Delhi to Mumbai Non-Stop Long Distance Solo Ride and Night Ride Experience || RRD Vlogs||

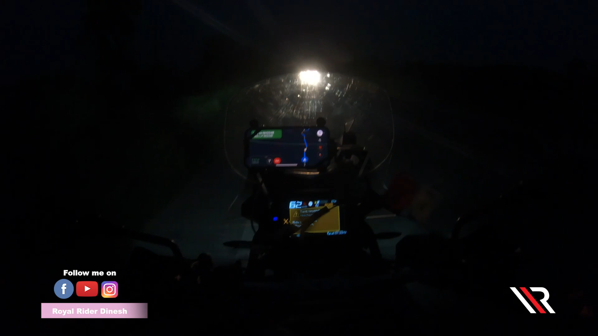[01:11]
दोस्तों मैं निकल चुका हूँ अपने घर से और जो मेरी डेस्टिनेशन दिखा रहा है वो पूरा एक दिन एक घंटा दिखा रहा है, मतलब 24 घंटे 25 घंटे दिखा रहा है और 1407 किलोमीटर दिखा रहा है मुझे अभी यहाँ से।
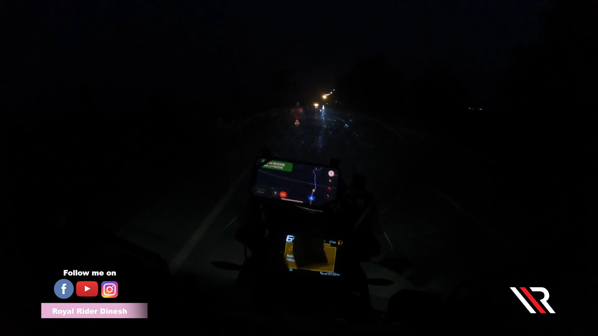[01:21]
अभी कि मैं काफ़ी आ चुका हूँ अपने घर से 10-15 किलोमीटर और बाकी सब बढ़िया। सबसे पहले मुझे फ्यूल अप करना है एंड आज जो हमारी बाइक है एक बार उसको मैं सब कुछ मतलब कि 0-0 कर लेता हूँ व्हीकल को, ताकि जब बाइक हम चला रहे हों तो हमें पता रहे कि भाई हम कितना चले। थोड़ा सा टाइम लगाता करने में पूरा, क्योंकि पूरा डाटा मिटा रहा होता है।
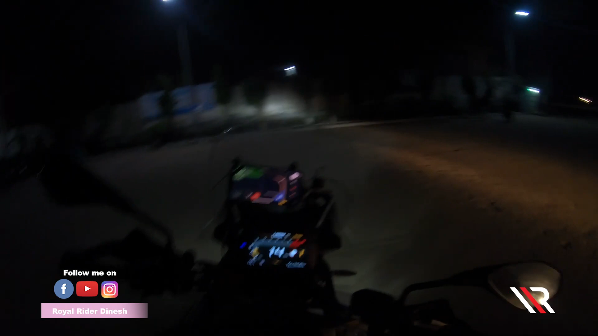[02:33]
तो भाई मैंने बाइक में 1229 रुपए का पेट्रोल भरवा लिया है और ऊपर यहाँ पे अमाउंट शो कर गया होगा आपको।
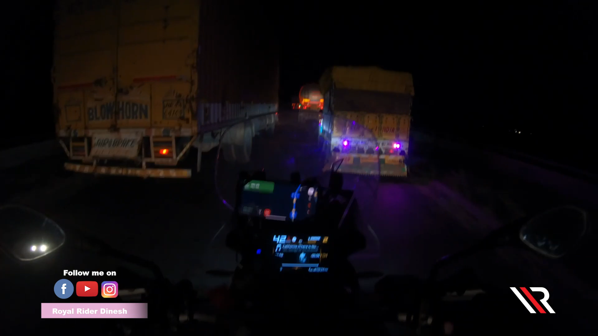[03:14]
स्पीड मेंटेन रखनी है हमें और ये जो राइड रहेगी मेरी इसमें 5 स्टेट कवर करूंगा मैं, 1 सिंगल राइड के अंदर ही 5 स्टेट कवर होंगी।
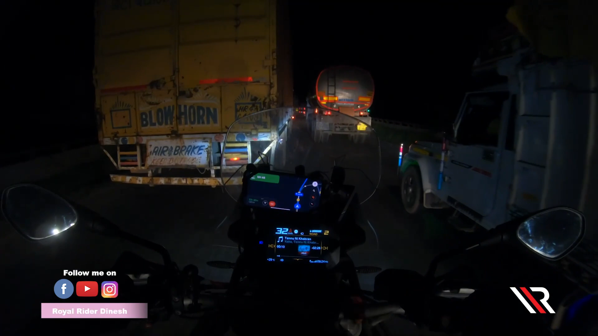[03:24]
तो भाई अभी हम पहुंच चुके हैं अजमेर में और अजमेर में एक फेमस दरगाह है।